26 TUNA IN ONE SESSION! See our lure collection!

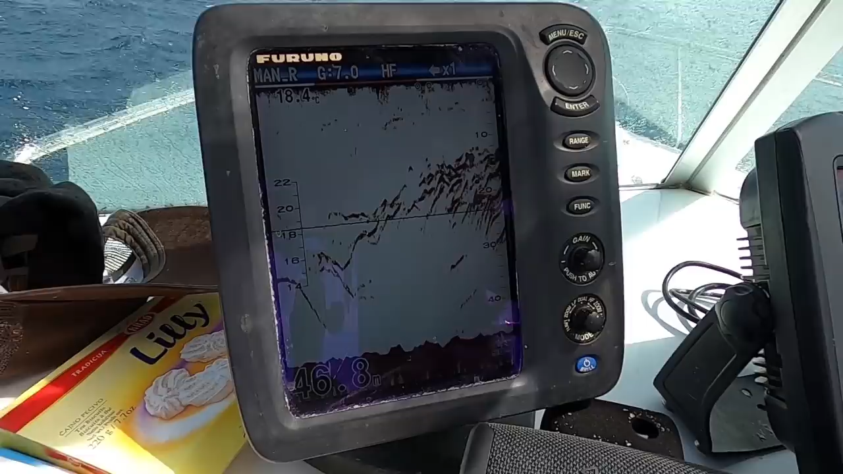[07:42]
right on the street there there's a bloody like a couple hundred fish look at it
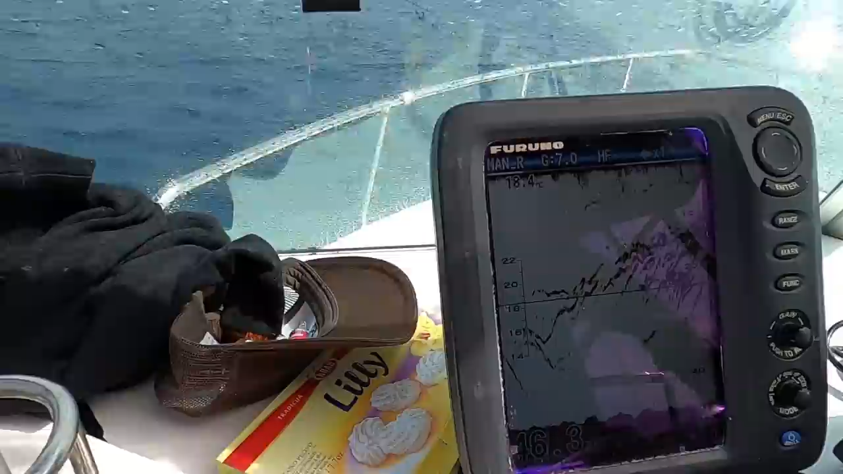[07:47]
and they're coming right up to 10 meters Dave i think the most i've ever caught in victoria
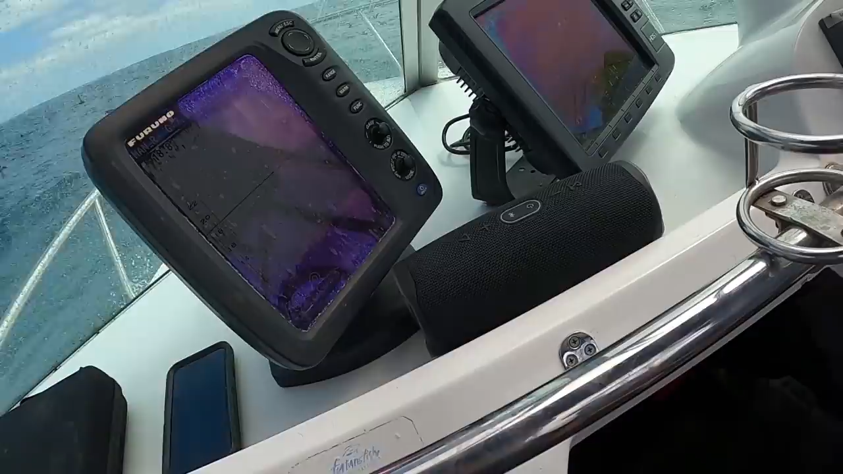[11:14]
here we go they're underneath us again here they are coming through on the sounder